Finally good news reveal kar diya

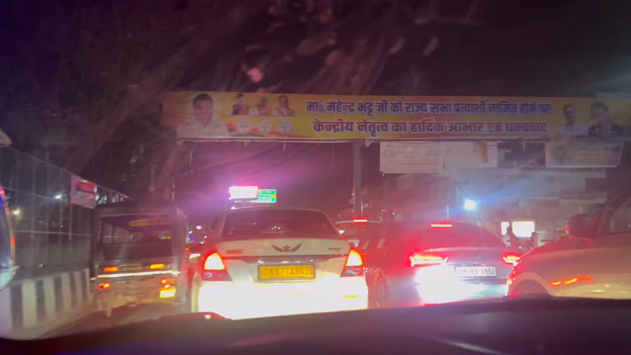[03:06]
तो गाइस हम लोग जस्ट वेन्यू में पहुंचने वाले हैं और अभी रास्ते में हमको देखो कितना जाम मिल गया है क्योंकि वेन्यू बस ये रहा वेन्यू सामने।